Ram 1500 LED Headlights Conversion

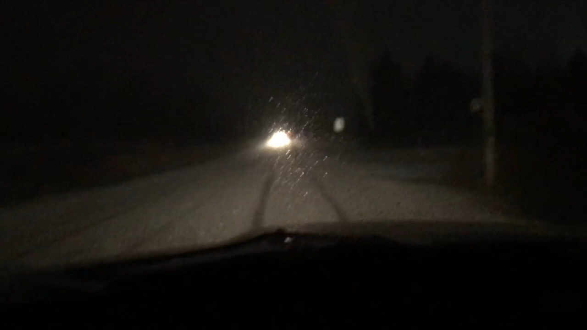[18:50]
Okay, once this car passes, I'll flick on my full beams, high beams, see what they look like, shall we? It's hard to tell because there's so much snow in the way. You can, you can tell that they're a lot brighter. Unfortunately, I'm getting glare off of the snow, so I'm not getting a, I'm not getting a true result here. Certainly better than it was, I can promise you that.